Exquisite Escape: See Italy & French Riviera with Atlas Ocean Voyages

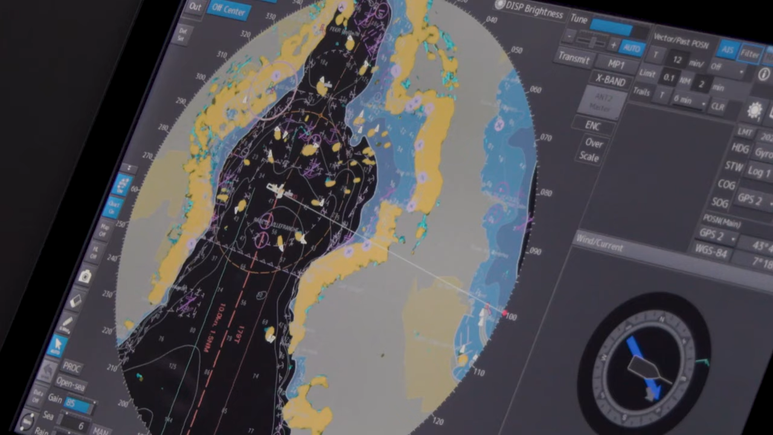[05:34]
So we use electronic shards. Very important equipment for us is this our dynamic position.